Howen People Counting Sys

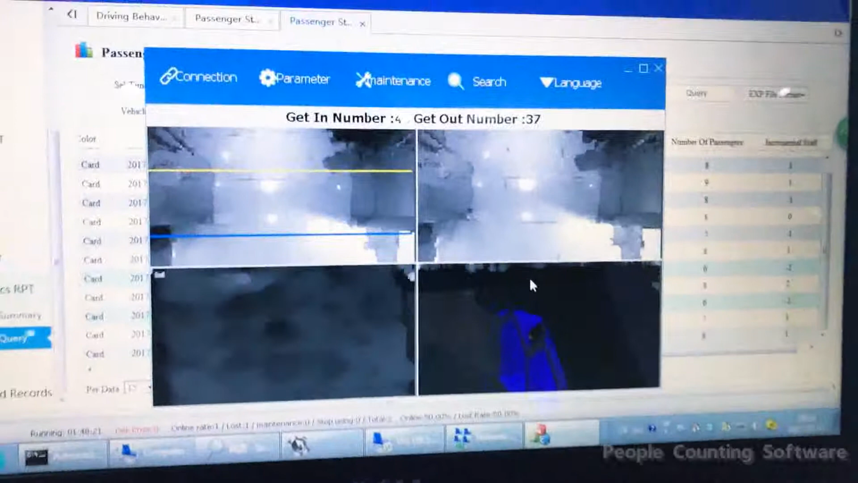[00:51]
okay here we can see the configuration software to in here we can configure the
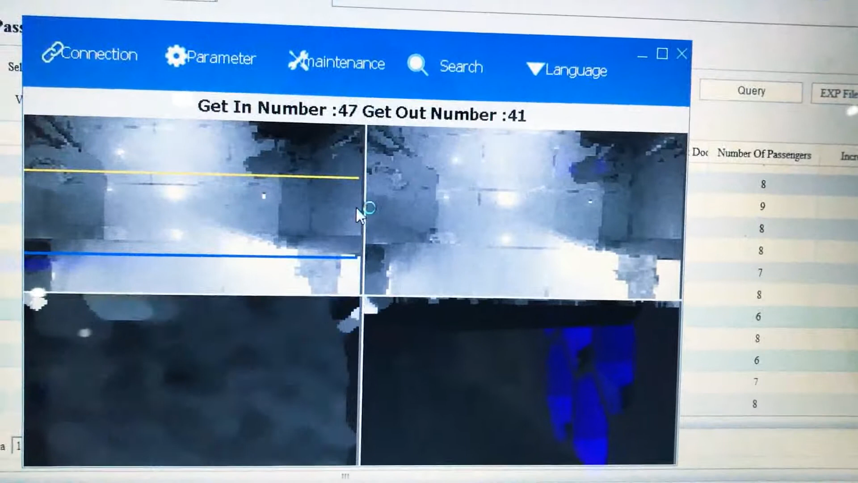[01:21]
our algorithm has calculated and in the first we know we can see a yellow line and blue line this shows the region that we